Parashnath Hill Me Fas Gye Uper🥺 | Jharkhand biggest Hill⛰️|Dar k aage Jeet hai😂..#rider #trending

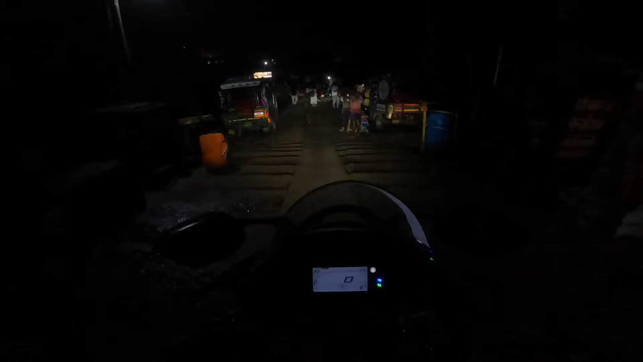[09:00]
यहां से देख सकते हैं नीचे का नजारा और बहुत देर के बाद भाइक लगभग एक घंटा
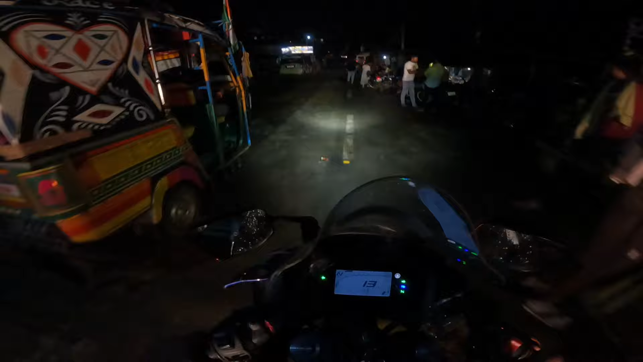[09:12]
लगा हम लोग उतरने में नीचे उतरने में काफी जादा टाइम लगया आर वही मौज है पहाड का राइडिंग होता है इधर
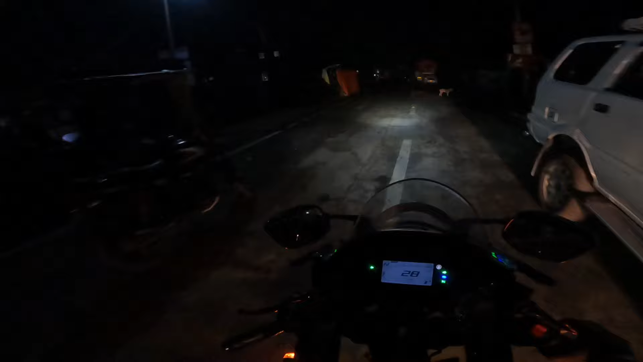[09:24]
पूर है इदम और सामने बहुत जादा मंदीर है आप लोग को तो दिखेंगें देखें हैं
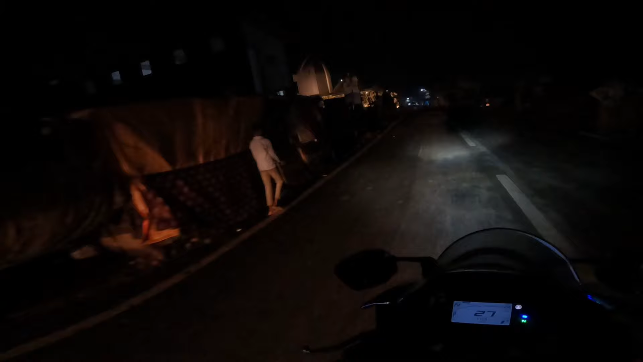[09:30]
जब पहला बलाग कितना जादा मंदीर था अरभी में मंदीर है बहुत जादा है
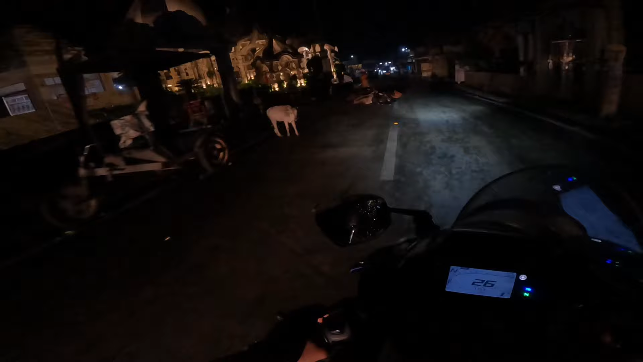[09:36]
आई कान से पूरा एक दम कान भी पूरा ही हो गया वाई यहां का मार्केट देख सकते हैं नायट को बहुत ही
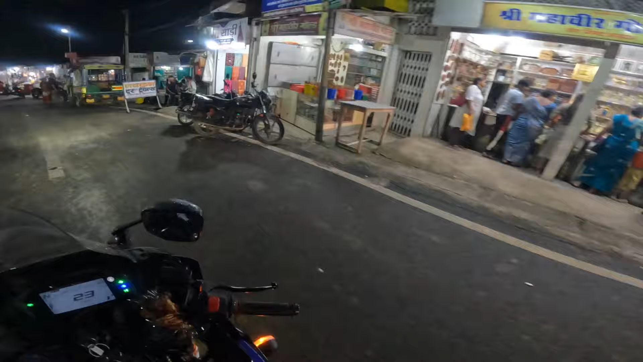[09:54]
खुबसुरत नहारा अभी आएंगे गाइस देखने के लिए अभी बहुत ही जवर ज़स्त नहारा है नायट की टाइम परशनात का मदूबन का
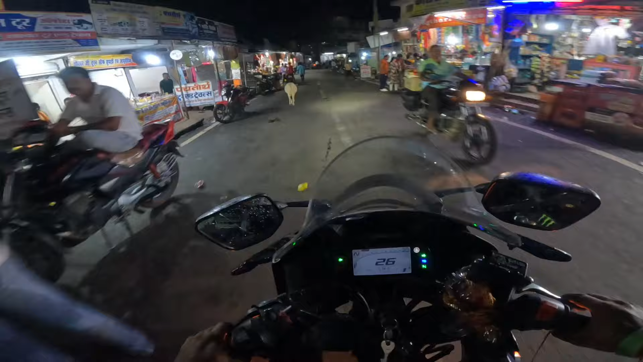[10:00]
मेरा ड्रेस वगरा किधर है वह देखना पड़ेगा मैं तो पता ही नहीं चल रहा कि होटेल कहां पर है वाई साब इवनिंग के टाइम में सब घूमने के लिए हुआ अब बैटरी डेड हो गया क्या पता ही नहीं चल रहा क्या
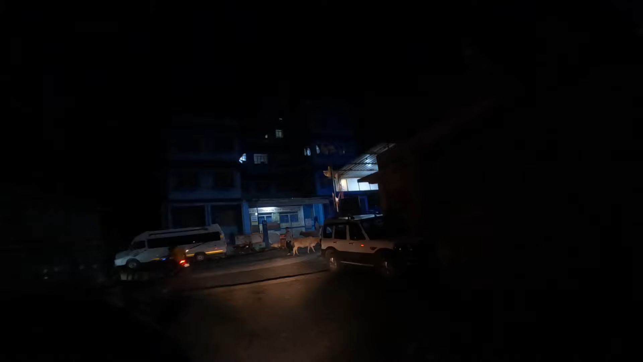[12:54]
इस साइड को मार्केट पेठेड इतर मार्केट है और इदर हम लोग
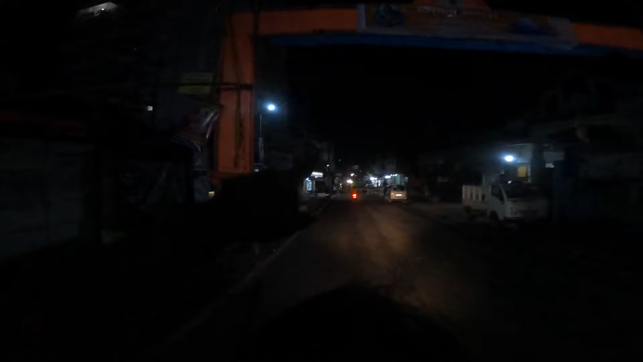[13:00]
होटेल के लिए जारहें हम अरवाजा है दोनों